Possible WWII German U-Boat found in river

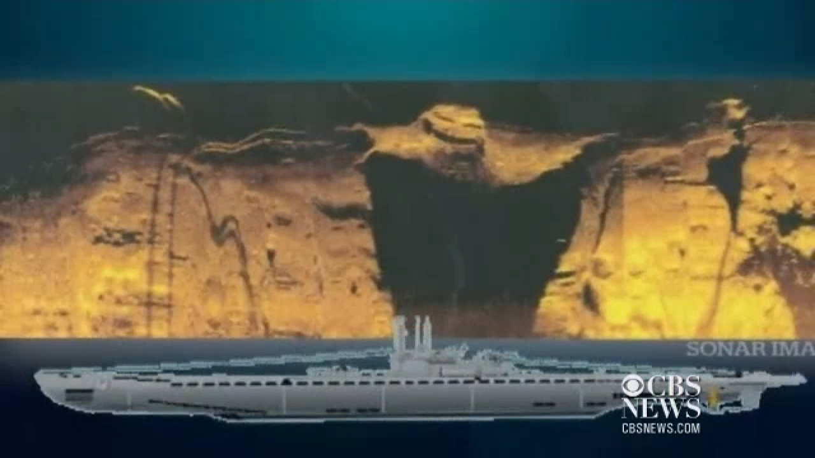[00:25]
When you put it next to a drawing of the boat, some of the features become a lot clearer.
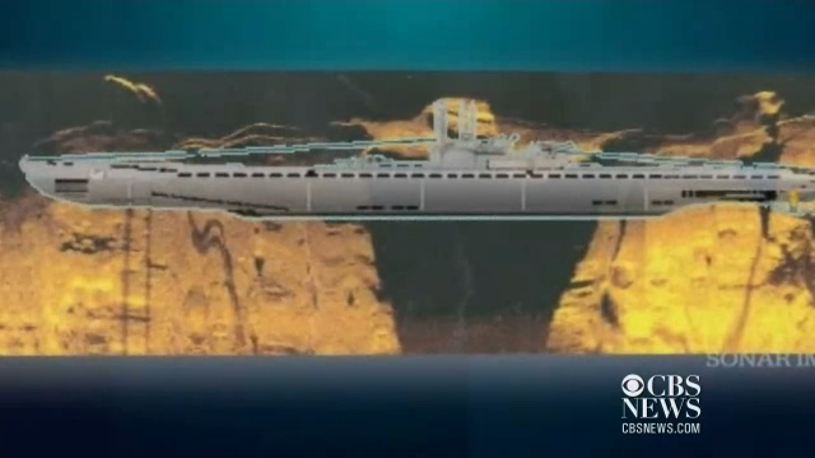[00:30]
Here's what convinced the searchers. In the middle, they see a conning tower that sticks up from the main hull. From there, it appears there are wires running to the front and back of the boat.
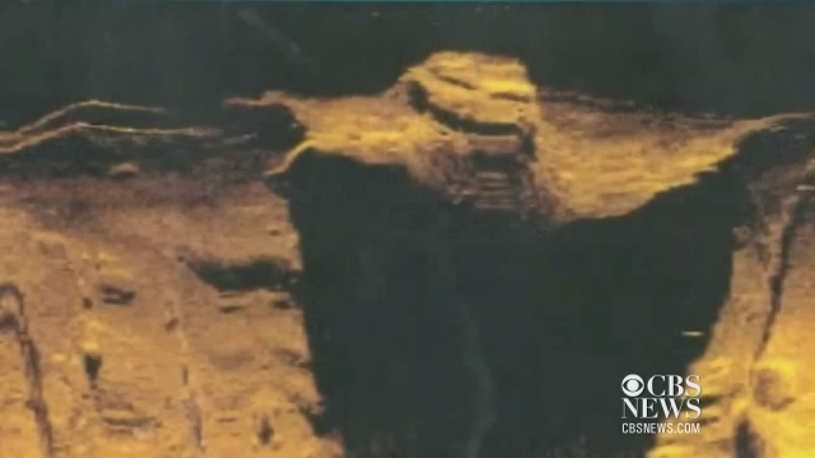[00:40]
At the bow, those shadows would be the snorkels used by the diesel engines to charge the batteries. That is, if it's a submarine. It's 150 feet long, 30 meters, exactly what our side-scan sonar shows.